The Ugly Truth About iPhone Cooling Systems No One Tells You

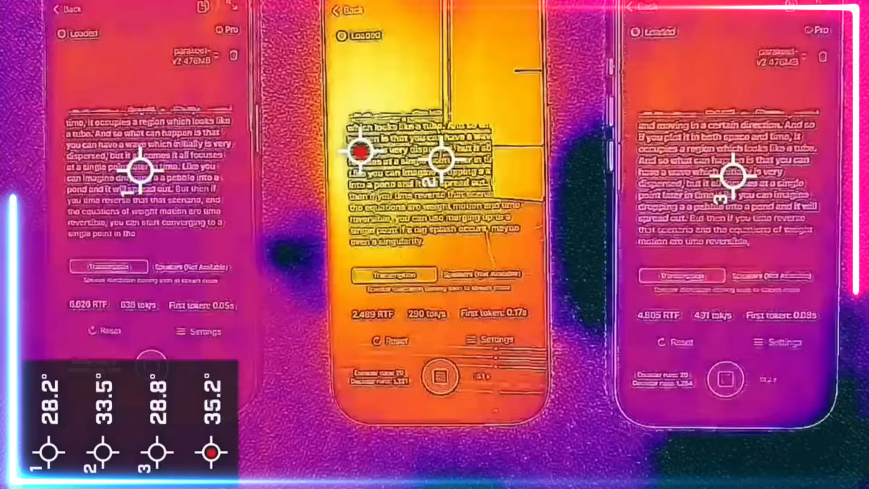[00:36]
The A19 Pro gives the iPhone 17 Pro and iPhone 17 Pro Max more power and efficiency,
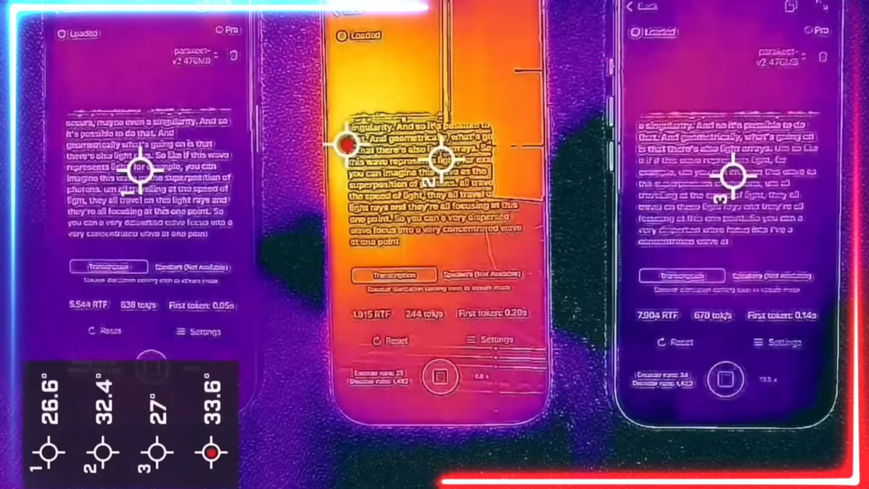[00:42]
as well as vapor chambers to keep the devices cool. Combined with aluminum unibodies that are far better at thermal conductivity than titanium frames,
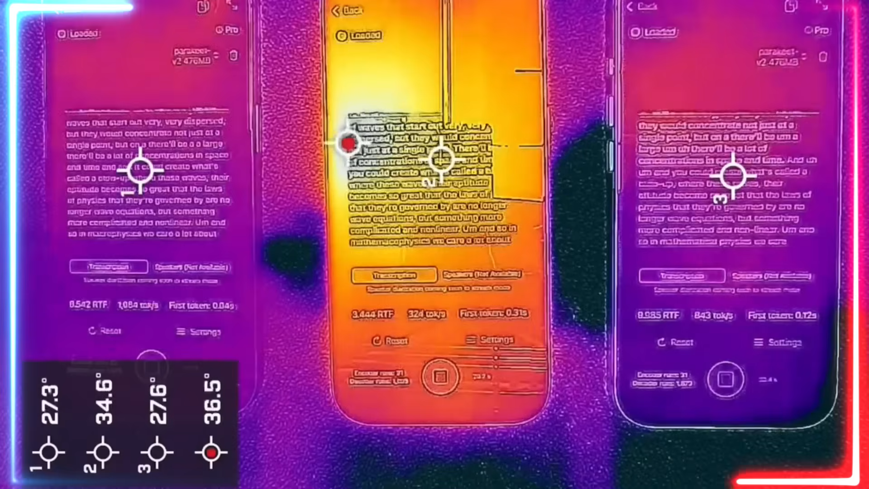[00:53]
Apple promises that the iPhone 17 Pro and the 17 Pro Max give incredible performance while remaining comfortable to hold. After putting the iPhone 17 Pro through a lot of AI testing,
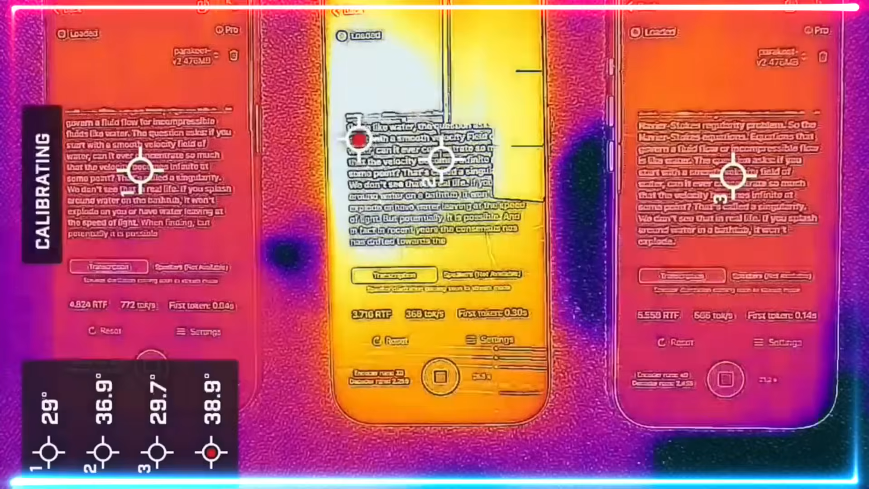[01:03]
Arg Max found exactly what you said.
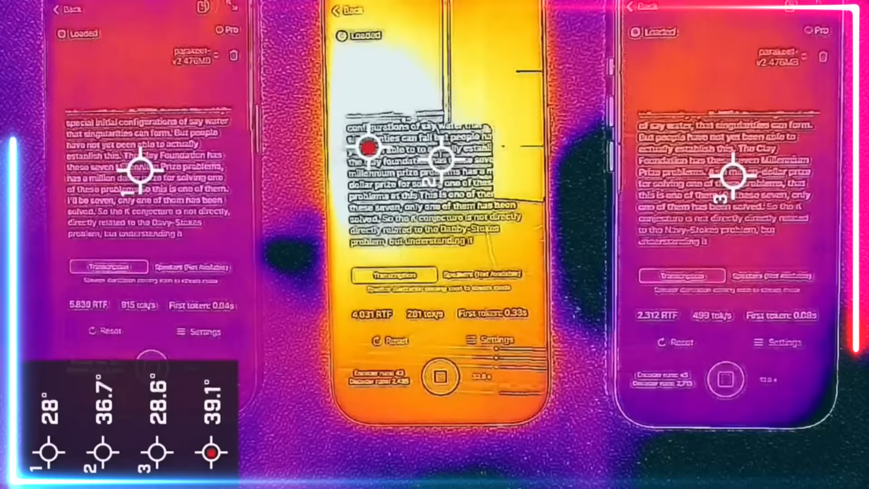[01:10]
According to Arg Max, a company that makes AI tools, the vapor chamber inside the iPhone 17 Pro not only makes the AI work much better, but it also keeps the phone cool even when it is under a lot of stress.
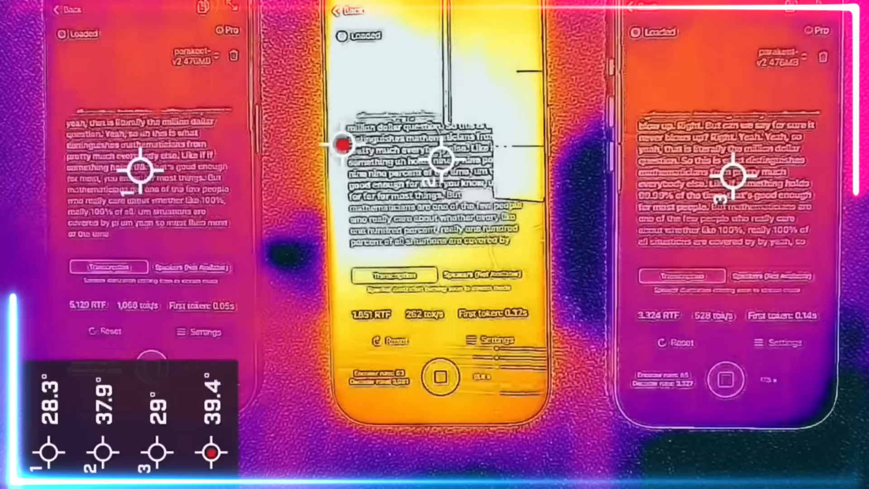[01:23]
Arg Max investigated how well the iPhone 17 Pro, iPhone 16 Pro, and iPhone 17 kept cool by having them transcribe 30 minutes of a YouTube video in real time with sub-second latency.
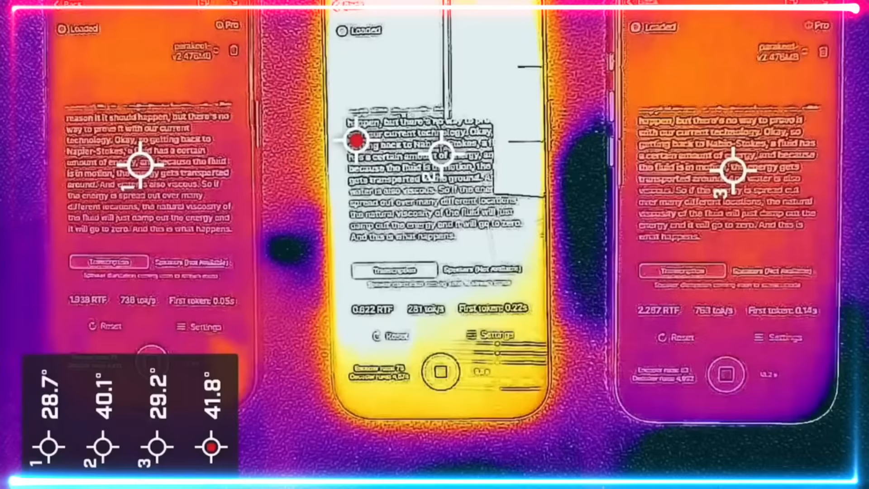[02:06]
In contrast, the iPhone 16 Pro, which lacks a vapor chamber and has a titanium frame, hit 40 degrees Celsius.
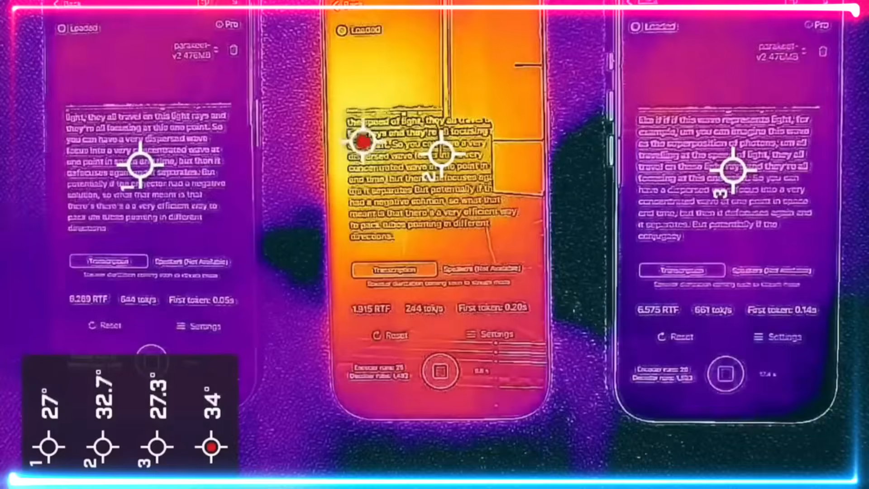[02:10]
The iPhone 17 also stayed below 30 degrees Celsius.
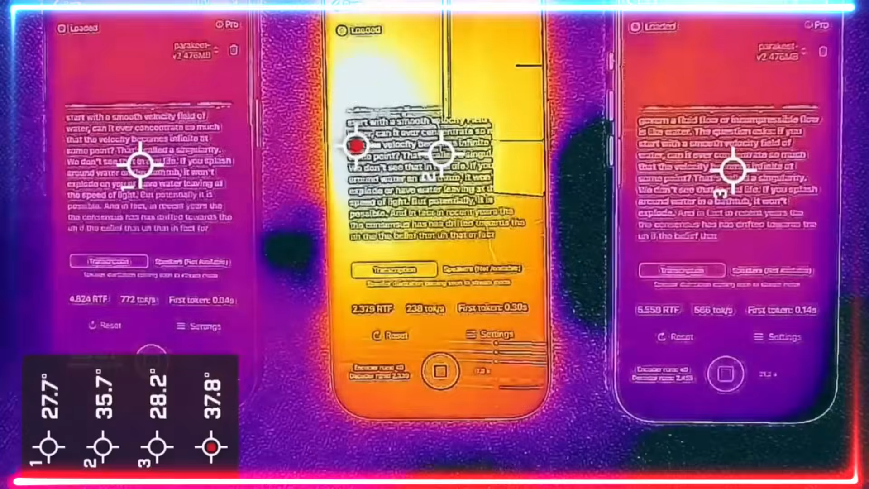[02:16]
To put it simply, the iPhone 17 Pro and the iPhone 17 Pro Max appear to be exceptional when it comes to controlling thermal load.